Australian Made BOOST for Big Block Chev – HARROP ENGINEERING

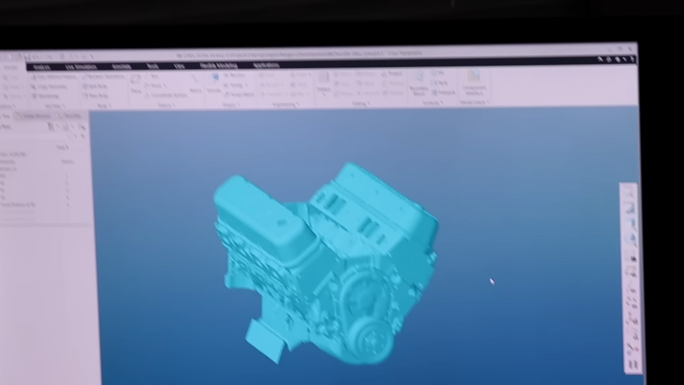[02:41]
So it's effectively a long assembly and
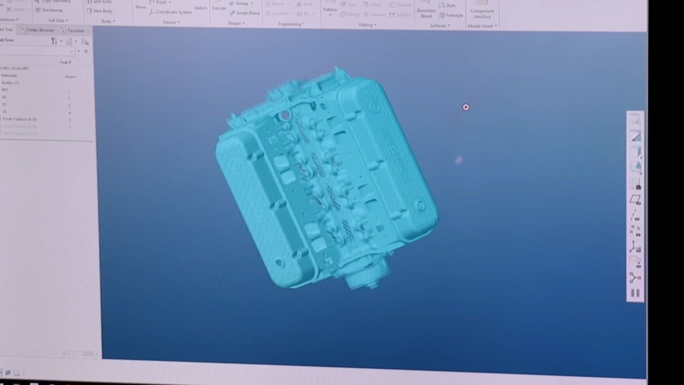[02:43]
getting really high quality data to
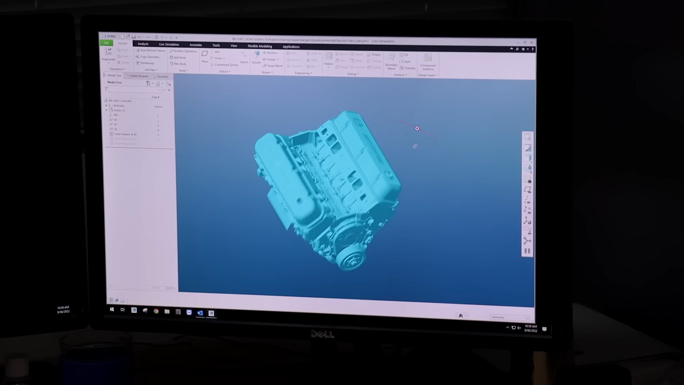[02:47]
build the concept model from is absolutely critical.